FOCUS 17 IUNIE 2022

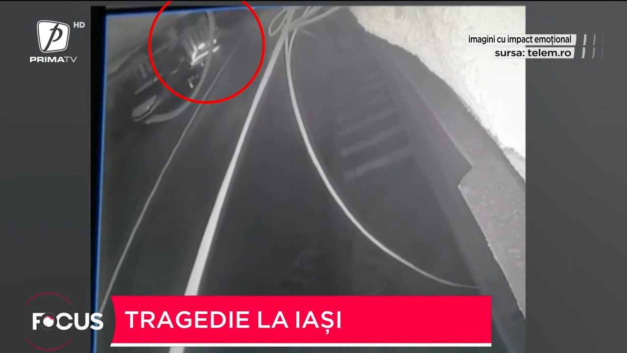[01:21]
Șoferița a intrat într-o curbă cu viteză foarte mare, a pierdut controlul direcției, s-a izbit de colțul unei clădiri și apoi a ricoșat într-un grup de muncitori aflați la lucru. Momentele care au urmat au fost dramatice.